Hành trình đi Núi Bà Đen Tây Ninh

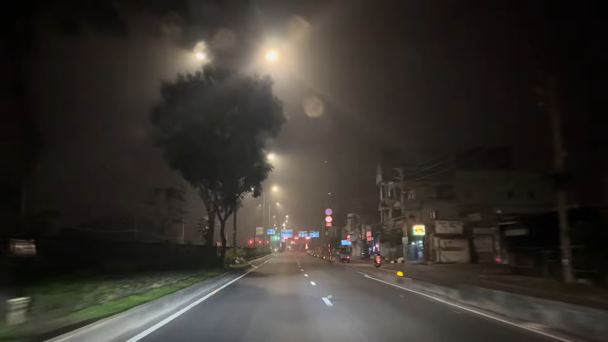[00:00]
Hi cả nhà, mình là Kim Long, cuộc sống Mỹ. Ngày mình đi núi Bà Đen Nhan, xe bắt đầu lăn bánh. Khoảng 4 giờ sáng từ thành phố Hồ Chí Minh đến Tây Ninh, nên trời còn khá tối và đường còn vắng. Điểm dần chân đầu tiên là xạp bán trái cây qua quả.